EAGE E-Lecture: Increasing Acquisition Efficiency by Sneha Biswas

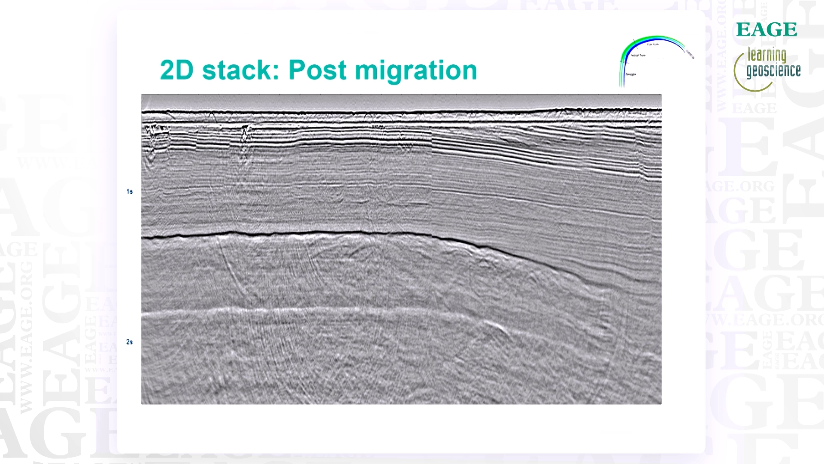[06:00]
This is effectively the final result of the experiment. From this section, it was not obvious that the data was affected during turns in terms of noise increase or signal degradation.
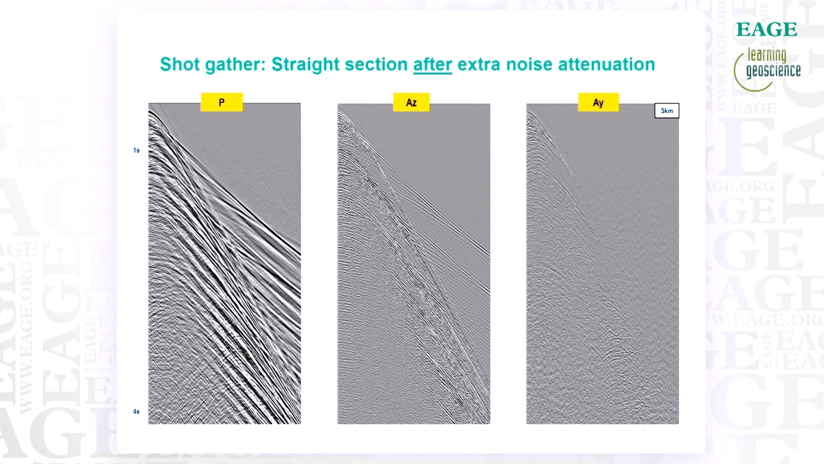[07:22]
And here we look at another shot,
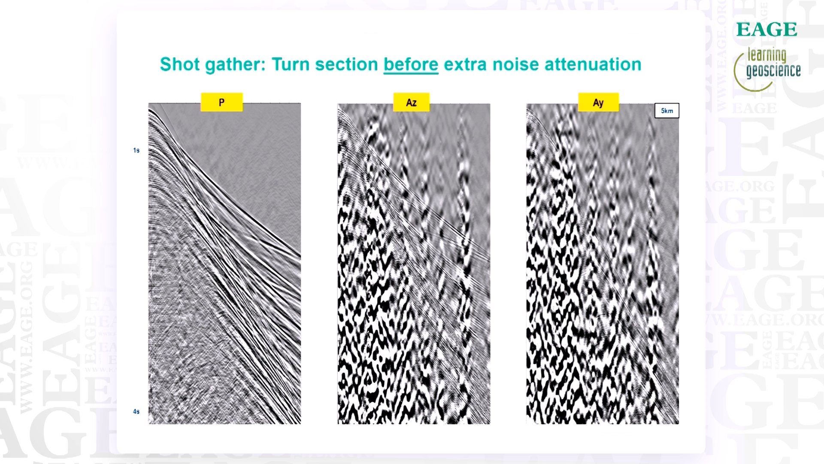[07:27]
also after acquisition data conditioning but during the full turn and it is immediately obvious that there is a significant level of noise, particularly on the accelerometer data.
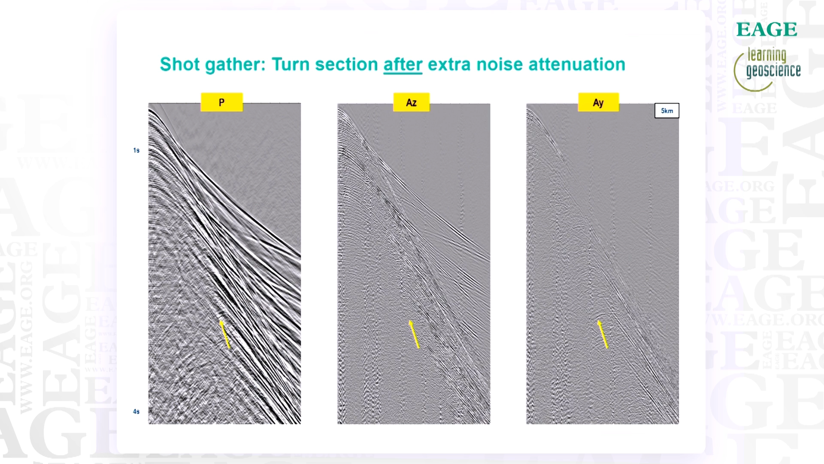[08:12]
The yellow arrow highlights here just one of the many instances where we see good signal. In this case, we see the event which can be correlated across Y and P but not represented on Z. This shows the complementary nature of the Y and Z measurements.
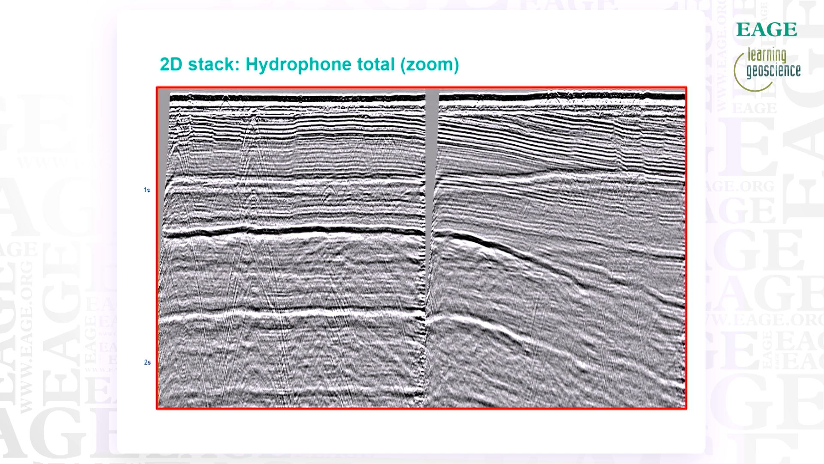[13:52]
there is no evidence to suggest a deterioration in the signal quality or increase in the noise across the section from left to right, i.e. with increasing turn.
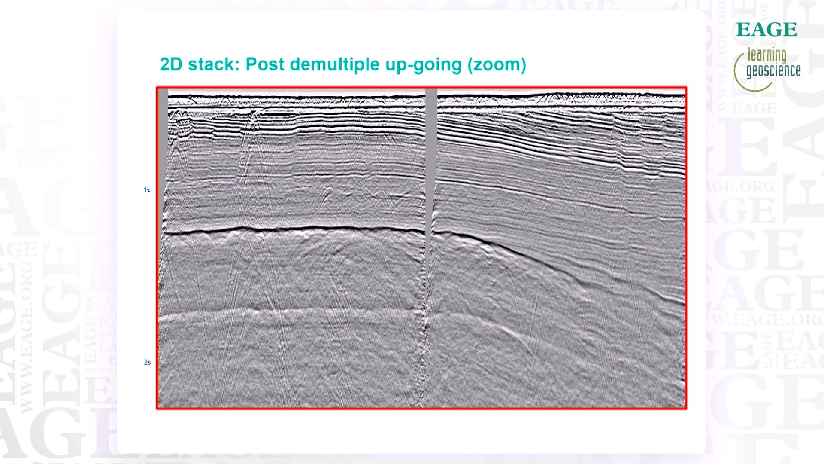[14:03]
To simplify the picture that we are looking at, we applied a quick 2D demultiple. We do not expect that these demultiple will be optimum. However, in terms of removing the majority of the clutter created by the imposing water-bottom multiple on the top of the data,
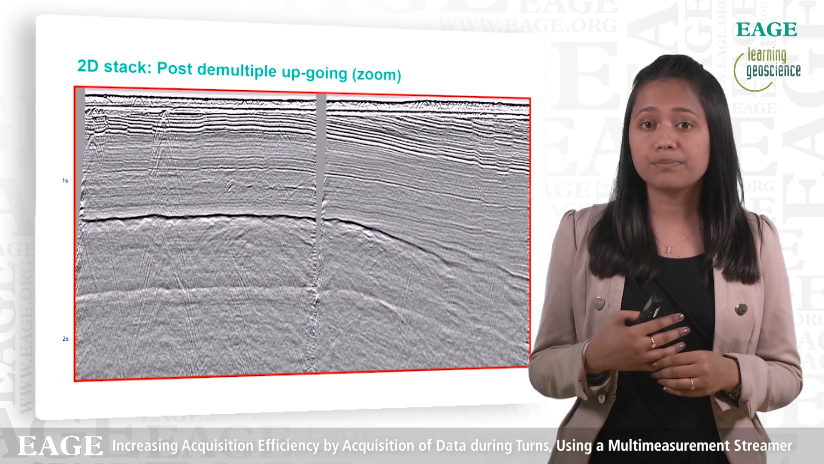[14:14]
this is adequate for the purpose of the current analysis. We now look at an initial 2D migration of the data. This is definitely not the most elegant and cleanest migrated section of the seismic data that you have come across. However, this is deliberate.
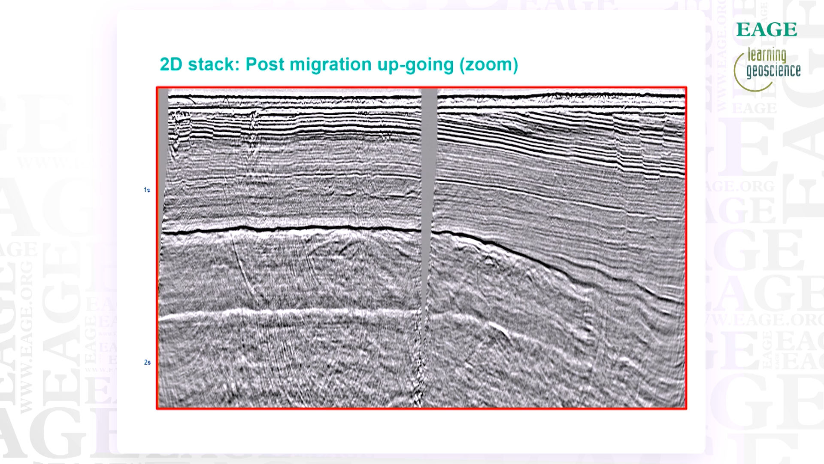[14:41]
For the post-migration data, we have not applied any additional noise filtering before or after migration as we wanted to assess the data in its rawest form after migration to ensure that we were not hiding any potential ill effects of the turned data. What we see is that we do have a large number of migration swings, however these extend from left to right across the section, whether the data is from straight or turned part of the acquisition.
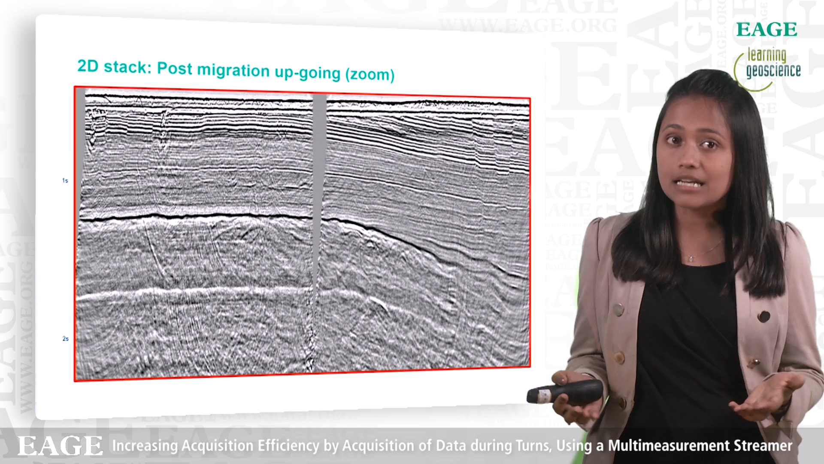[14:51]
And this is the slide that I showed earlier in the presentation as a final result of the analysis that we have done up to this point.